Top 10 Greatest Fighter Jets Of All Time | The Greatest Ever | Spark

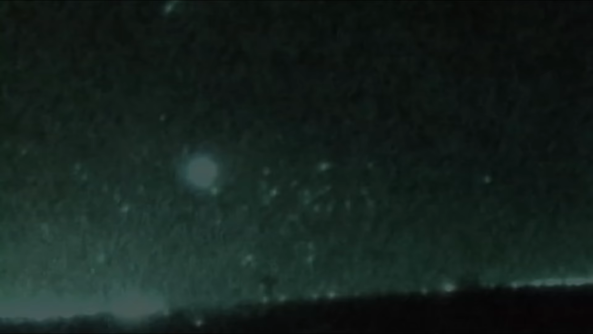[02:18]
Thanks to its unique ability to remain undetected by enemy radar. It's the unmistakable F-117 stealth fighter, the Nighthawk.
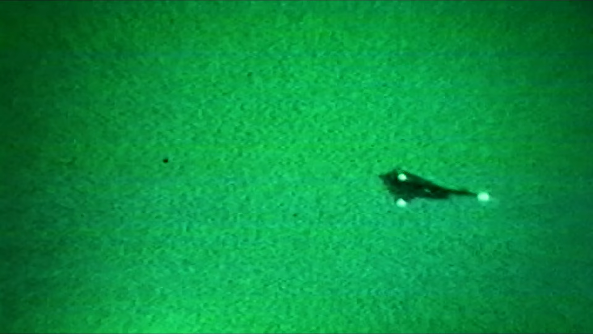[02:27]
It swoops in, rains death upon its prey before they know that they are there.